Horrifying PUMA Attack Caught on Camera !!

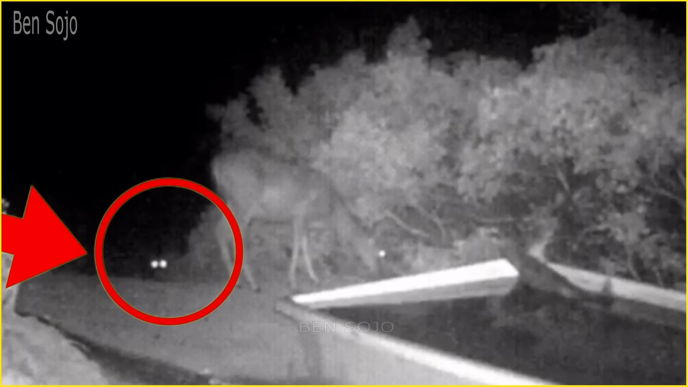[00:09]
From silent stalking to explosive pounces, the Puma is one of the most dangerous cats on the planet.
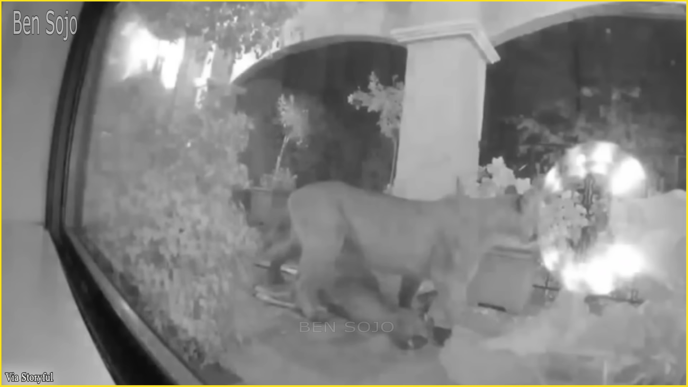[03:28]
footage of a Puma attacking a deer in front of a residence house in San Francisco.
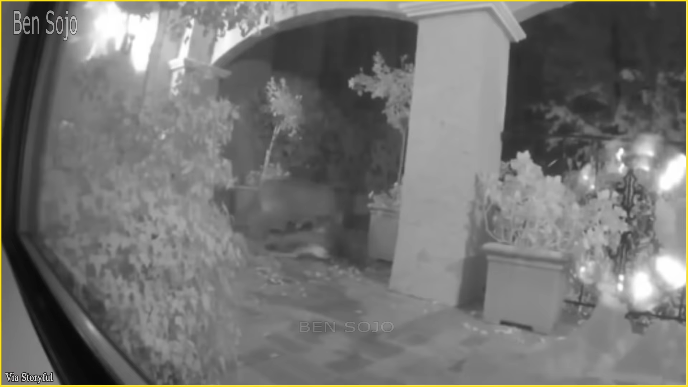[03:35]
It was reported that the deer was
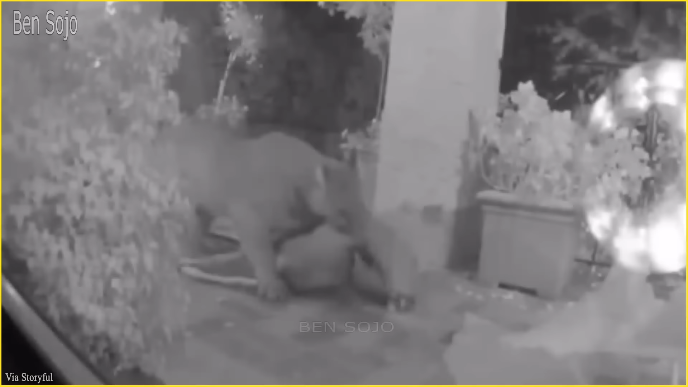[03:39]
eating some roses before being attacked by the mountain lion. Pumas have excellent eyesight and hearing, which help them detect and track deer, even in low-light conditions.